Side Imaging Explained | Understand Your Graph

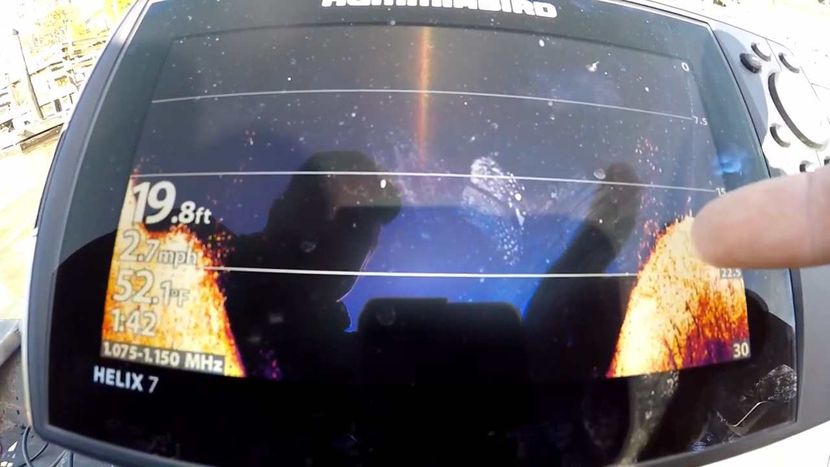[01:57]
On screen: depth 19.8 ft, water 52.1°F, speed 2.7 mph
a lot of screen doing this now
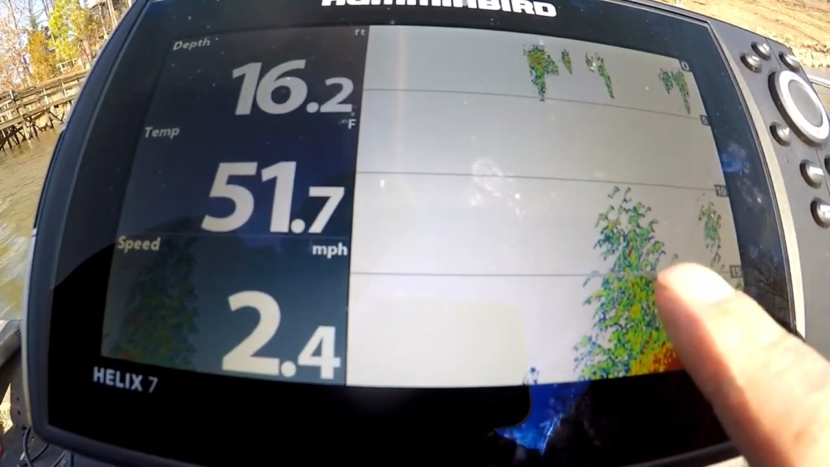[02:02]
On screen: depth 16.2 ft, water 51.7°F, speed 2.4 mph
when you see something that's right on these black lines i'll post i'll put an arrow to one now
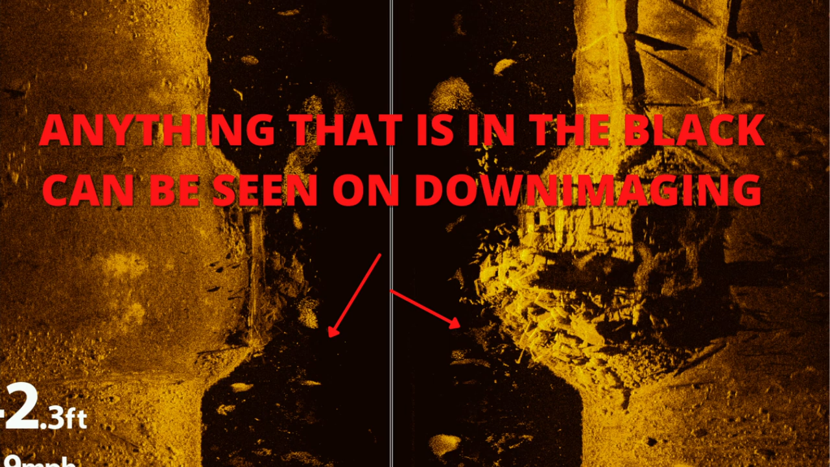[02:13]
if you're seeing something there you can switch your unit to down scan and check that out a lot clearer and then back to side scan to have a bigger picture
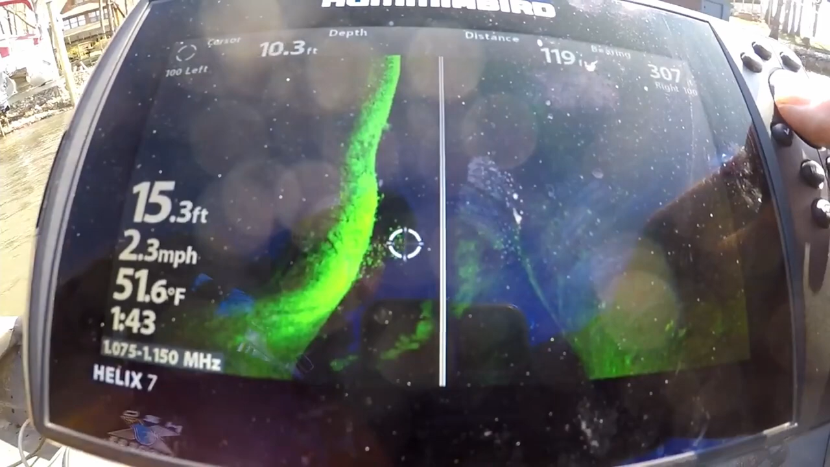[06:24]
On screen: water 51.6°F, speed 2.3 mph
i went with my helix seven it was the cheapest unit you could get with mega imaging and
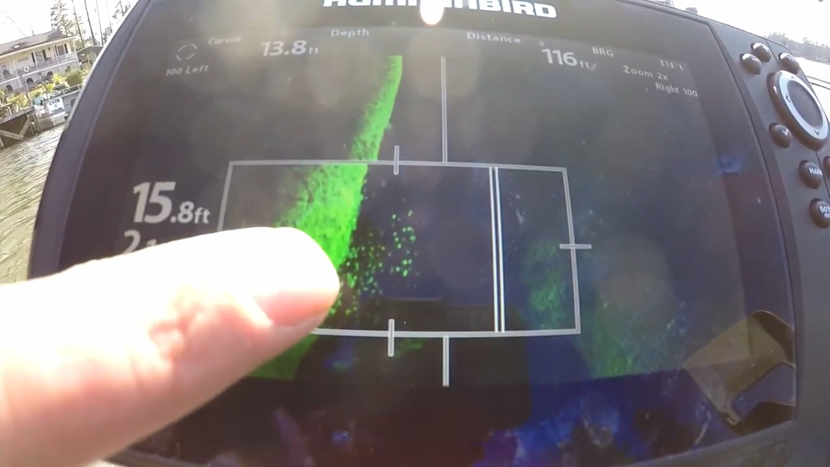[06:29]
being able to actually magnify what you're looking at is extremely
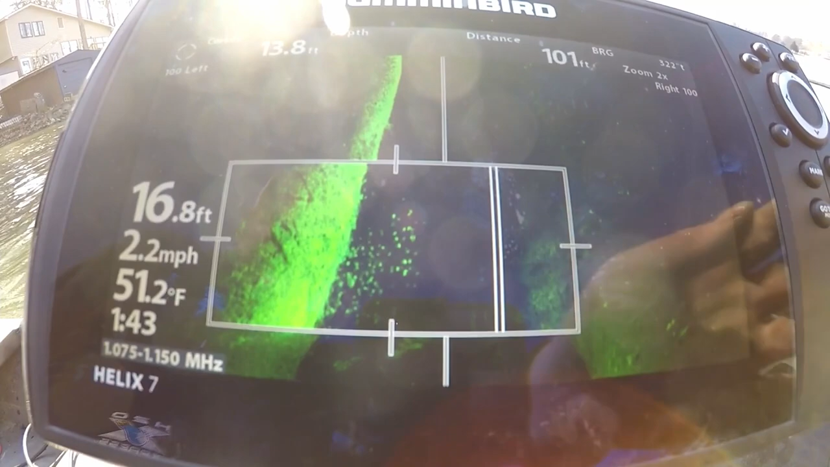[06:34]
On screen: depth 16.8 ft, water 51.2°F, speed 2.2 mph
helpful with identifying if you want to fish something or what's on the brush pile what's on the rock piles etc you